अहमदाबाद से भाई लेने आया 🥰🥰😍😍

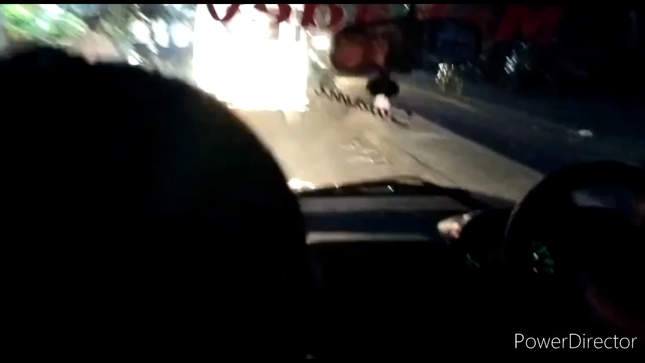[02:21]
ये आ गया सागर होटल है नी, कालू रोड।
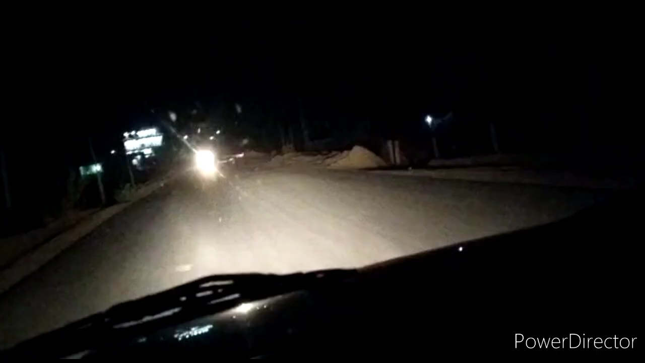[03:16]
तो अभी एंट्री कर चुके हैं हमारे गांव में। तो हमारे गांव की खुशियाँ अलग होती है।